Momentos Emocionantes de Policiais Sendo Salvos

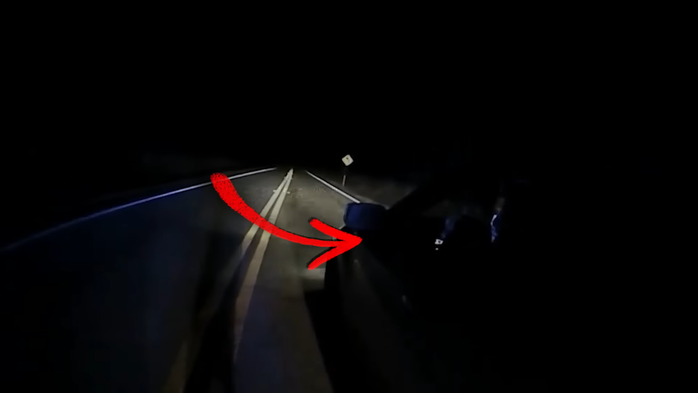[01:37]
Mas nesse outro caso, um policial foi atacado por um psicopata e uma tragédia aconteceu.
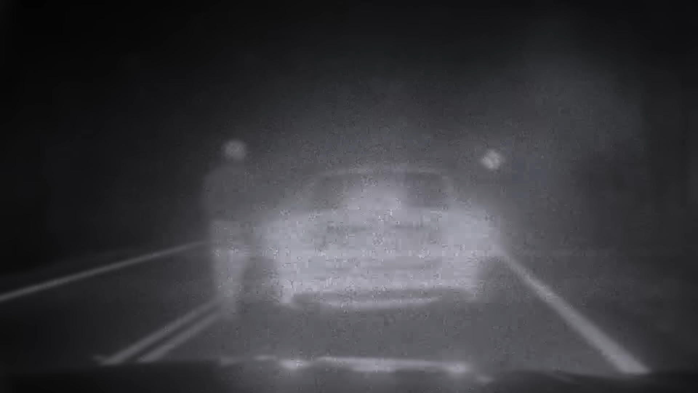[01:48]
Em 25 de janeiro de 2022,
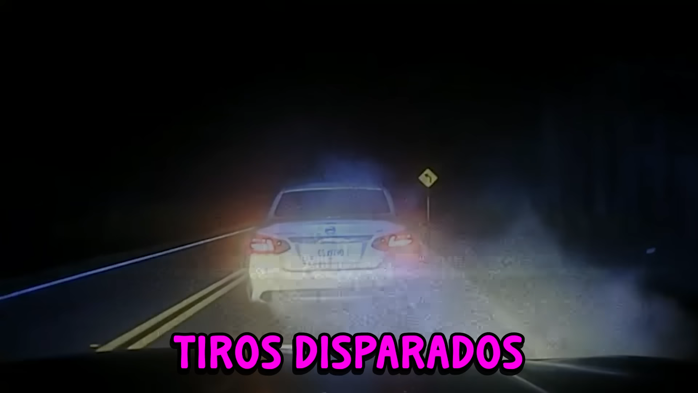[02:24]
Shots fired! Shots fired! O suspeito tinha escondido uma pistola em um pedaço de pano e, depois de disparar contra o policial,
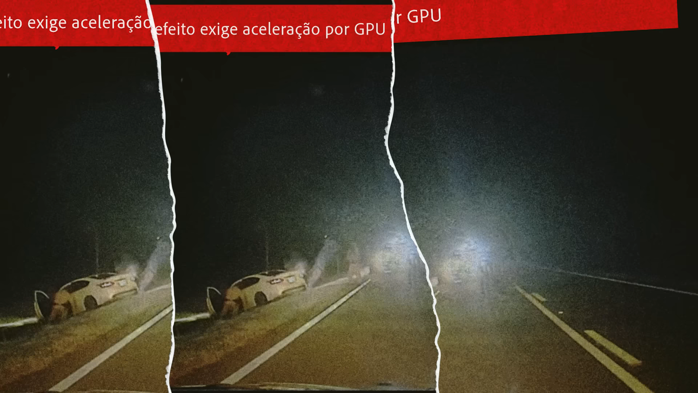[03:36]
Mesmo tendo acabado de ser baleado e estando ferido, o policial não perde tempo e corre para sua viatura para perseguir o suspeito.